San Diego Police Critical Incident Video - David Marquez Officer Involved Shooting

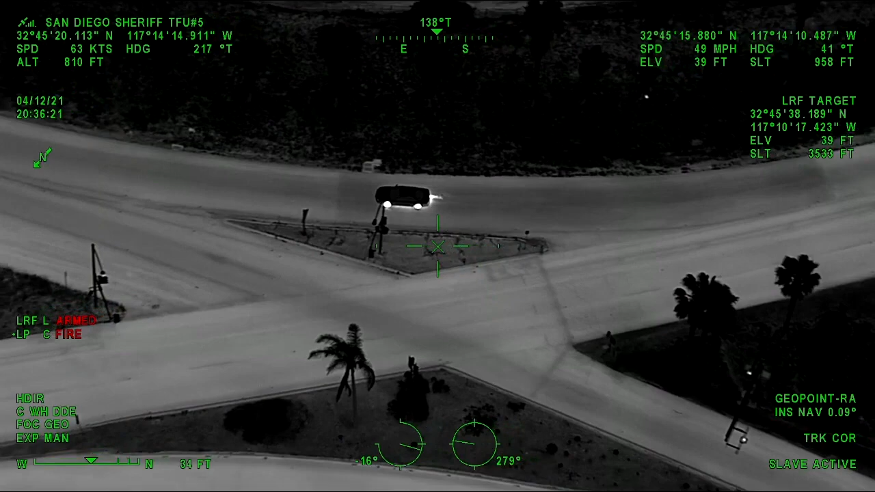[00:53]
. . . . No, this is your safety. 163 south now. We're going 163 south, guys.
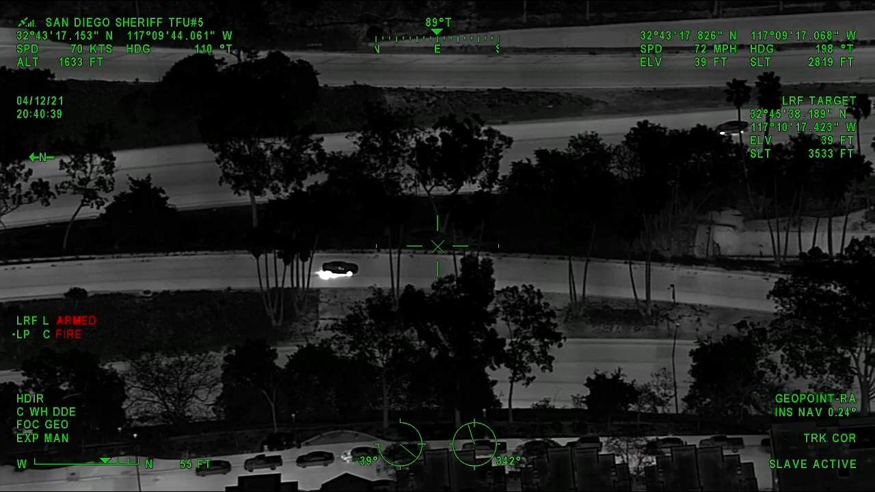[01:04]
163 southbound. Negative. We're 10th. We're 10th Avenue into downtown San Diego.
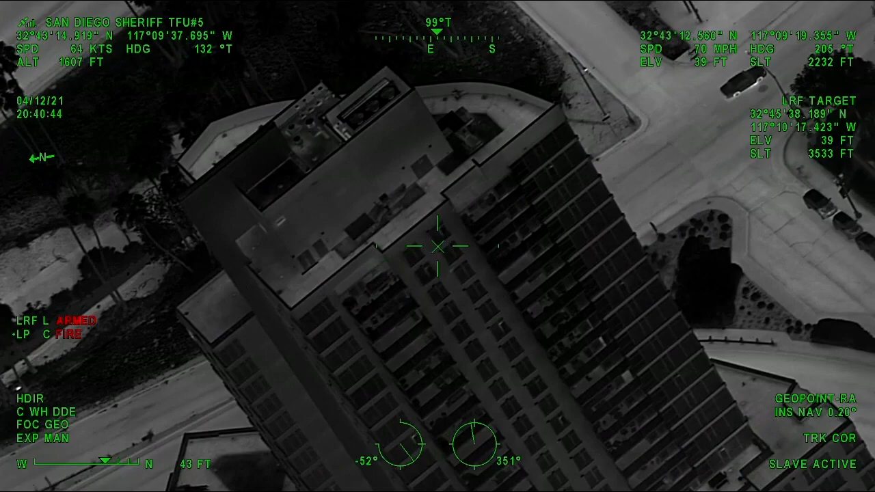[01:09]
10th Avenue to San Diego. Fire from him.
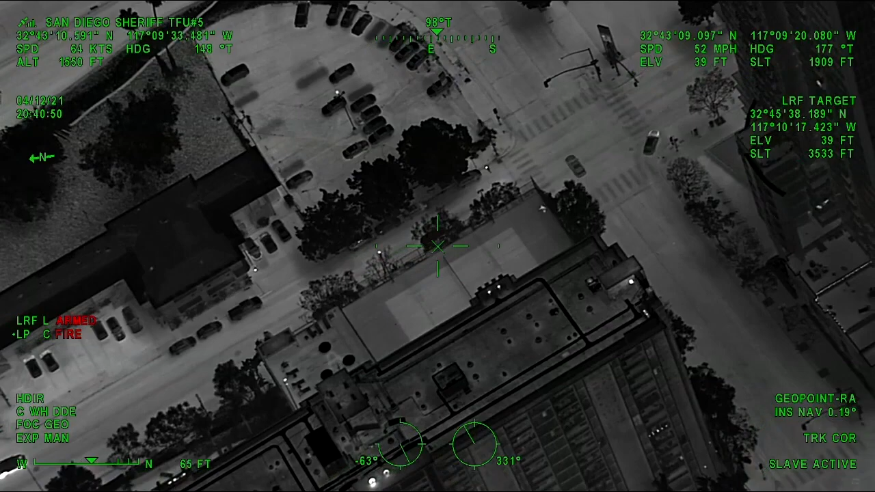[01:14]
Shot fired. Alright, left on Ash Street.
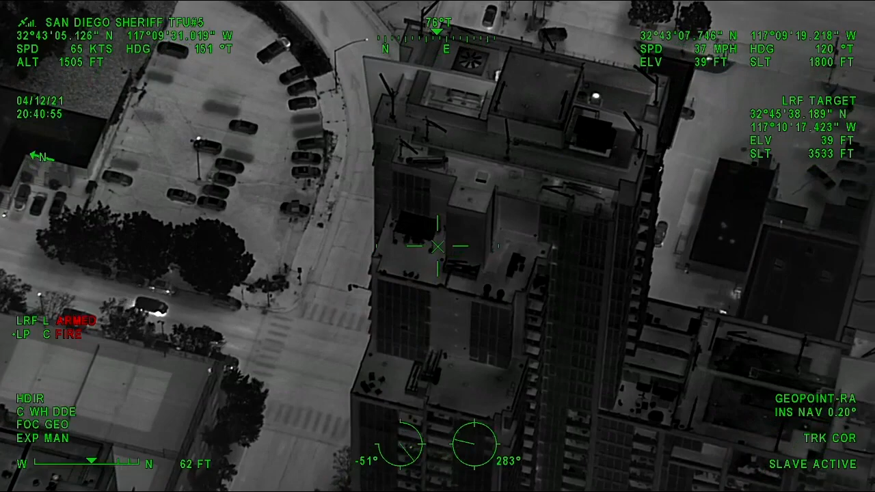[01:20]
Left on Ash. And now we're on A Street. A Street approaching Park Boulevard. Left-hand turn on Park Boulevard. We're going northbound on Park.
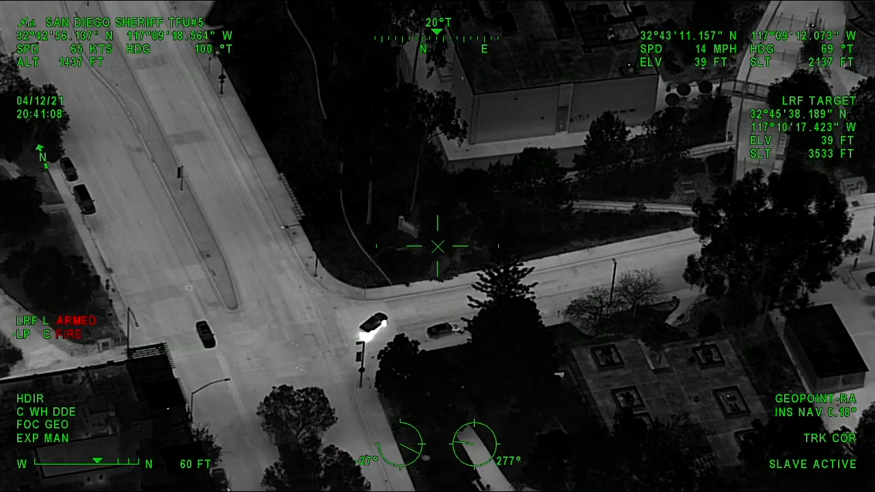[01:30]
Quick right on Rust Boulevard. Eastbound on Rust Boulevard. East on Rust Boulevard. Speeder 60, Rust Boulevard.
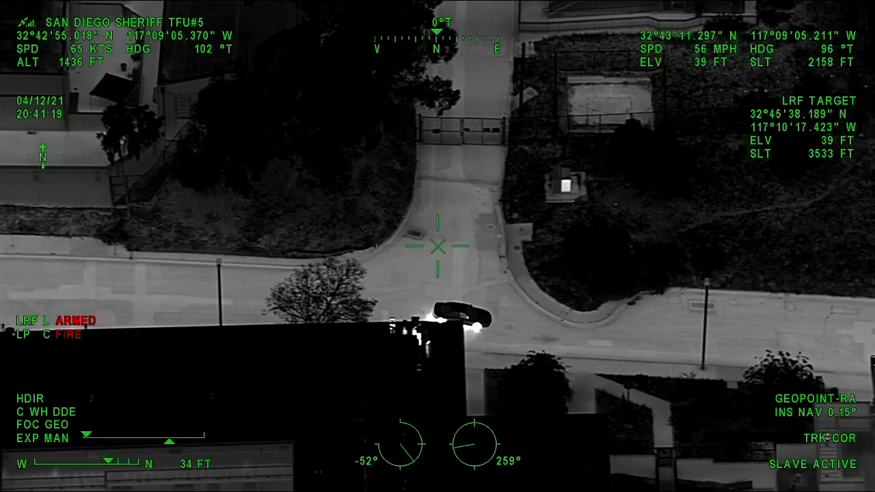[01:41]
Rust Boulevard. Alright, he's at a gate.
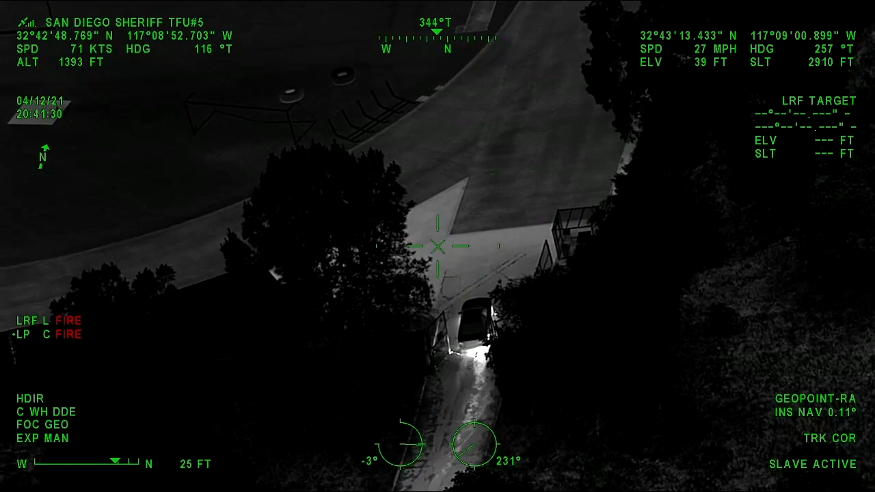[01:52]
Just ran the gate into a complex. Looks like a high school football field. Coming across the football field. It's going to be 1405 Park Boulevard. 1405 Park Boulevard.
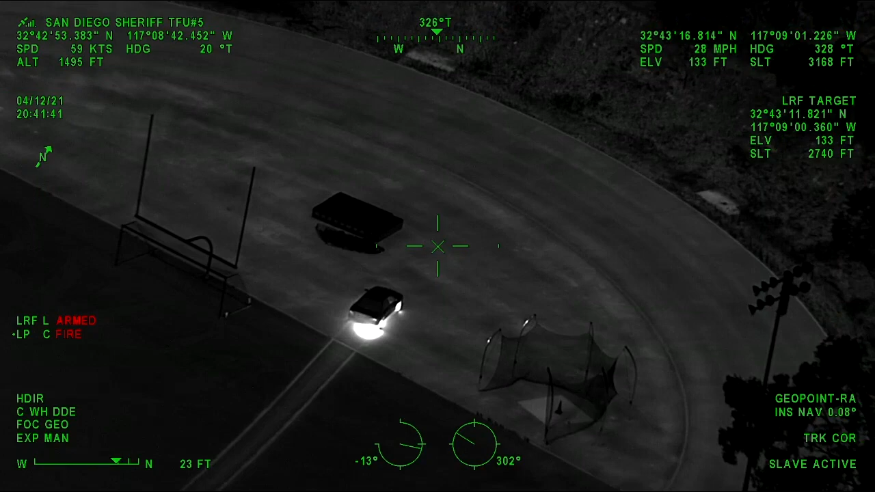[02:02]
Vehicle's coming to a stop. Alright, we've got two running. We're going to stay with him. He's got a hat and a hoodie on. Foot fail.
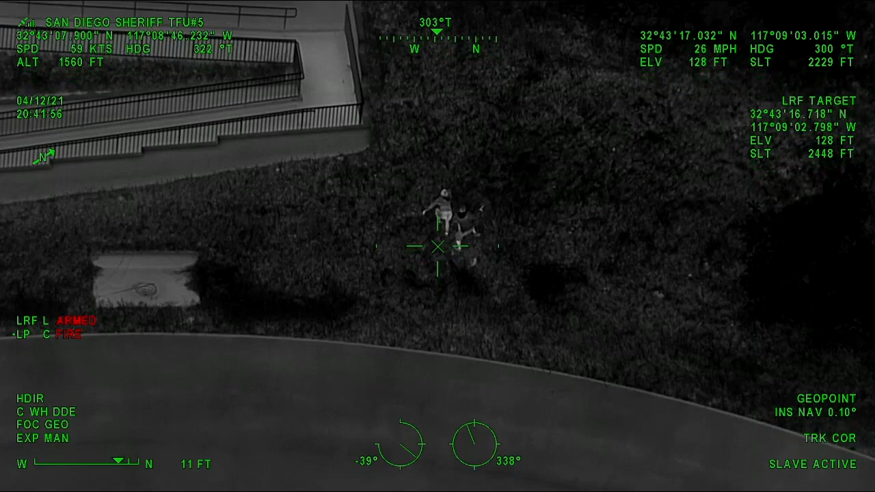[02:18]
Coming up towards an embankment now. Spotlight. Coming to bacon. Running westbound along the school. Westbound to the school. Alright, looks like they're going to hunker down here on a bush.
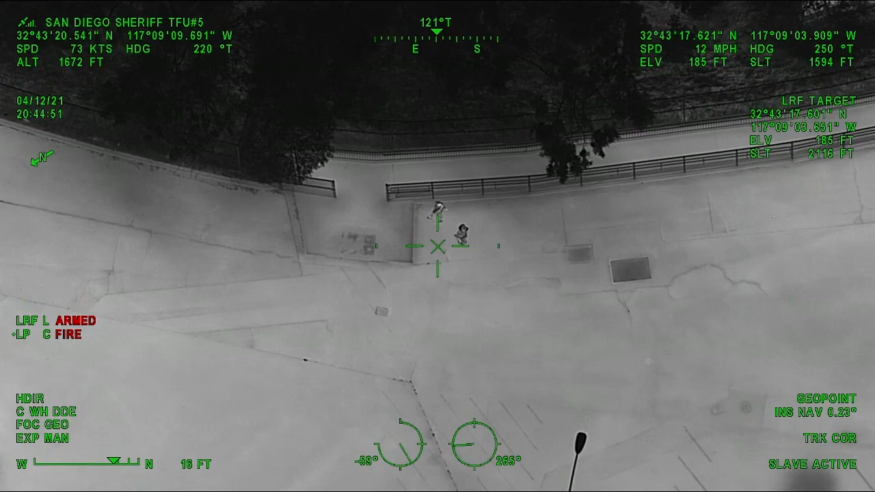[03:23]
Hopping the fence to the racquetball courts. Hey Astrid, hey, our contact team, are we right? We're going to come out. Running southwest through the school. Southwest through school.
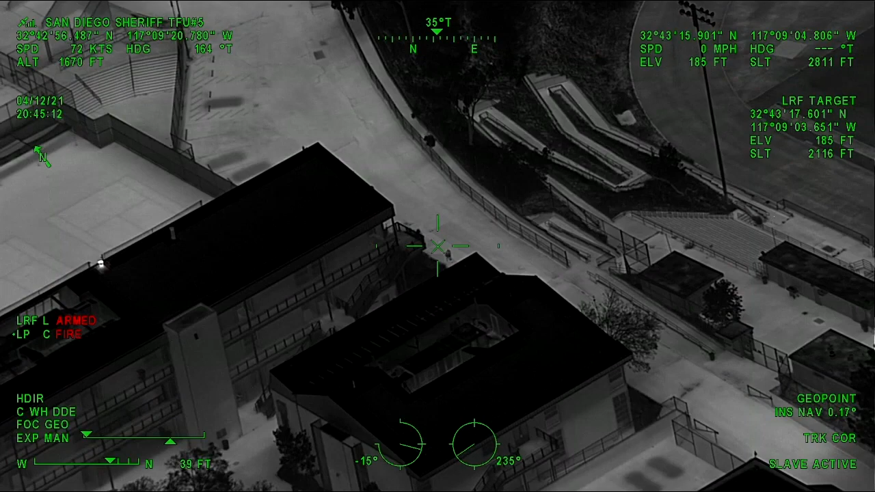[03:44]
They're still on the grandstand side of the football field. Still running along the road between the school and the football fields. Okay, we have some units that could kind of lock down this entire school so we can at least keep him from going mobile from there.